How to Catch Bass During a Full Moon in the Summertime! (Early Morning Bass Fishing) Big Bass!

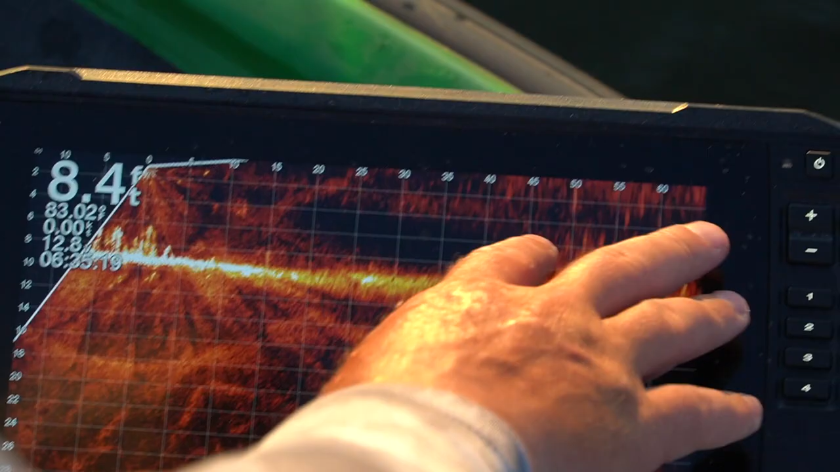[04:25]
On screen: depth 8.4 ft
It's about 45 feet, okay? And I'm going to turn my troll motor, and I want you to just look at something, okay?
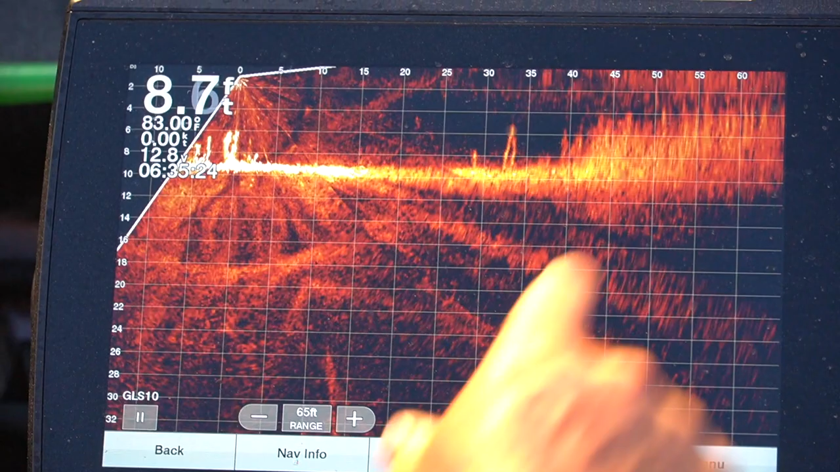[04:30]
On screen: depth 8.7 ft
You see these little white dots above the grass? That's actually fish sitting up there feeding.
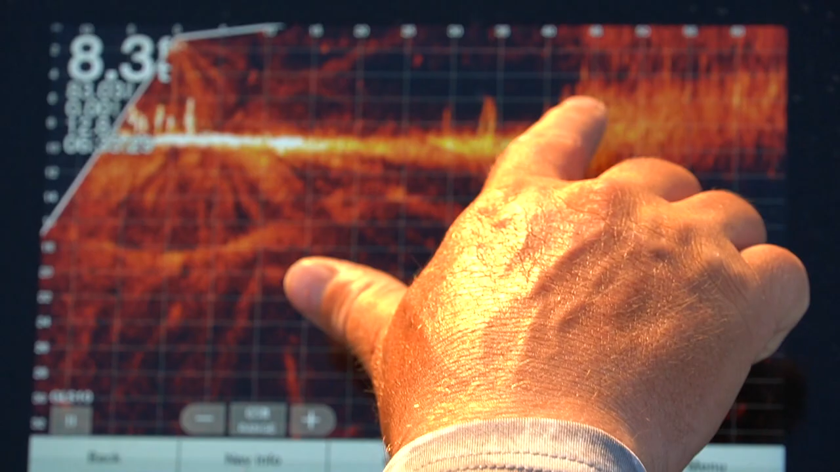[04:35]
Those are all fish. There's a color separation there.
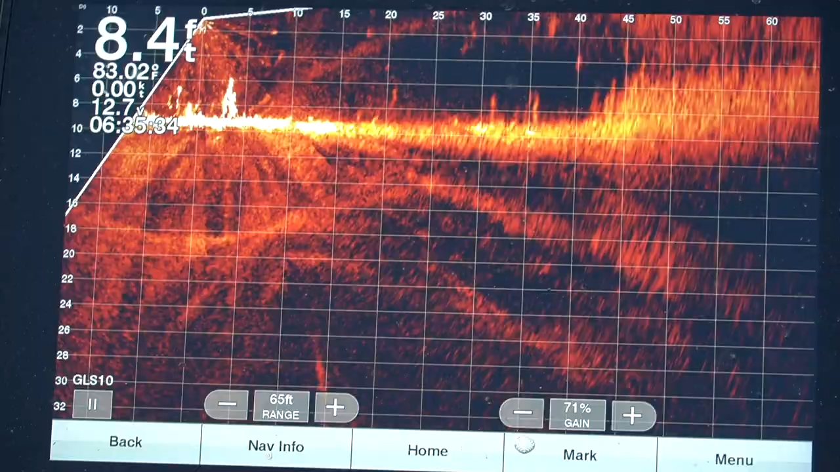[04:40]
On screen: depth 8.4 ft
Man, I can now physically target these fish
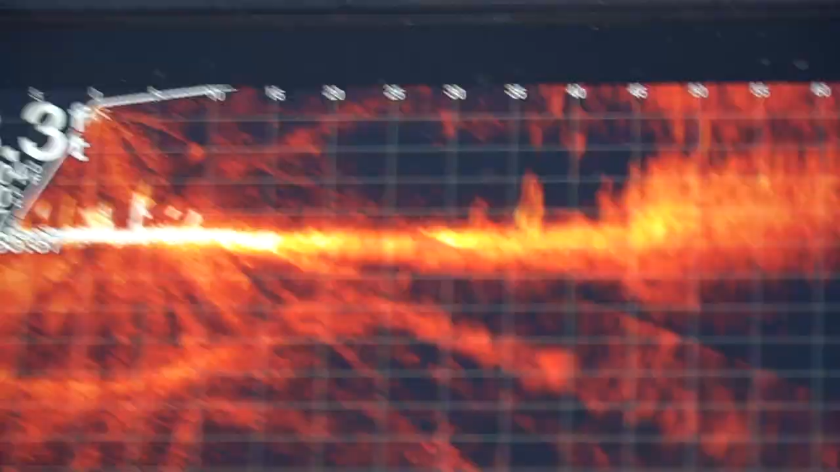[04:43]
with my LiveScope in a way that I could never do before, ever.
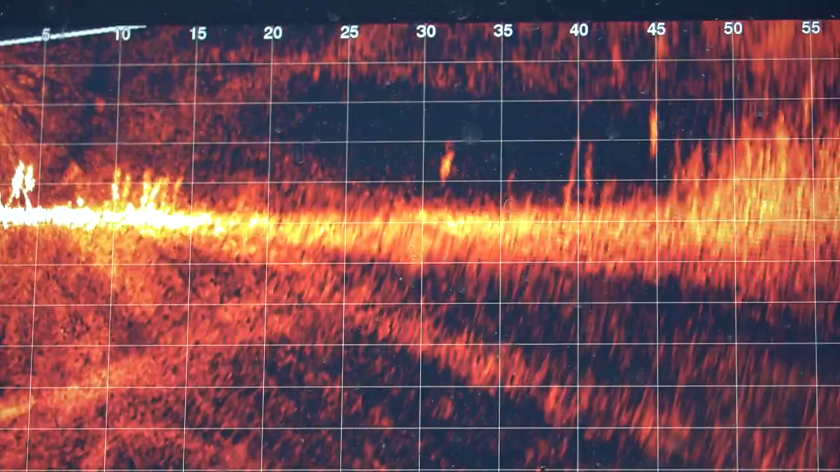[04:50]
I mean, there's absolutely no way I could have done this before.